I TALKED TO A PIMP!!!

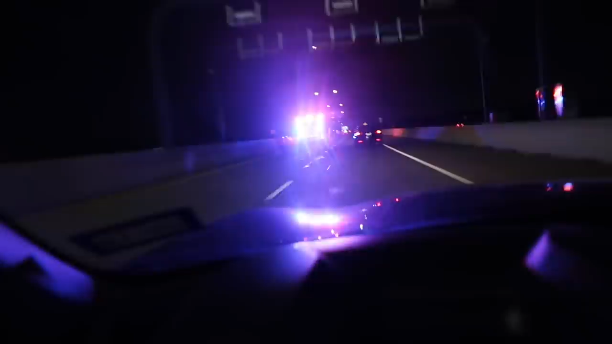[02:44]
This is scary But no Look at the moon Let me try to zoom in While I'm driving I'm not trying to get Into an accident But Look at the moon Y'all That is scary Oh my god